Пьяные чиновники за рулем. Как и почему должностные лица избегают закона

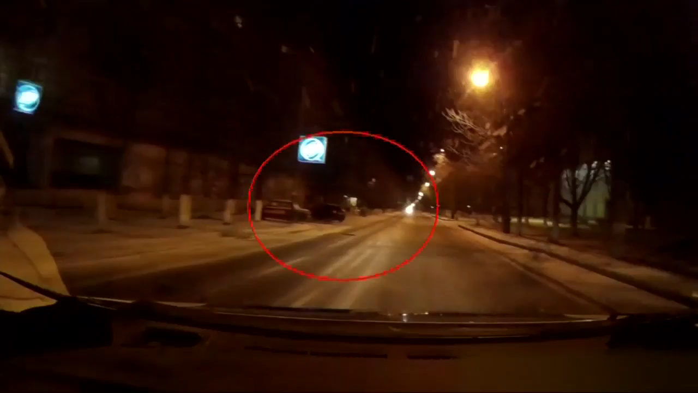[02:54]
Ось на цьому відеокопію чітко видно чоловіка, який зупиняє авто та виходить з нього.